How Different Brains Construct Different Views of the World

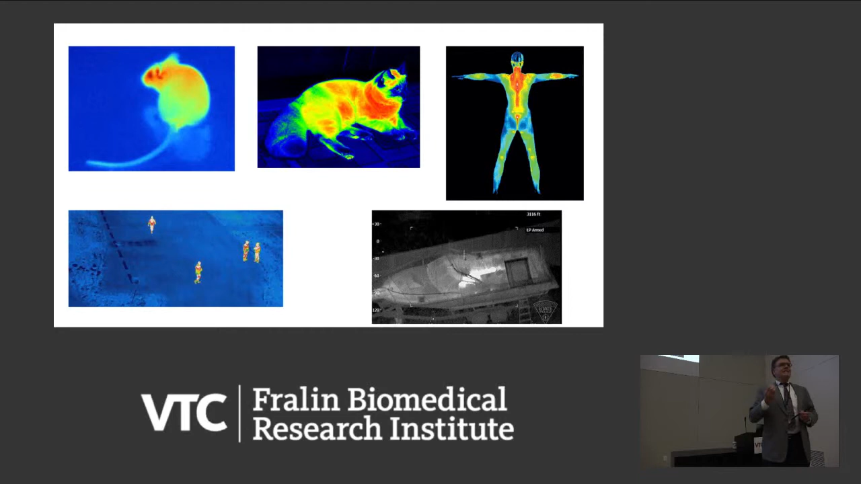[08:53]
and the gentleman and his brother that were chased for a period of time, and they finally found him hiding in this boat. There's a picture of his body, quite alive, imaged with infrared imaging. So they could detect his body heat through the boat. That's how he was found. So you can see how this technology can be used in police work and for the military and a lot of other things as well. However, a lot of animals can do this.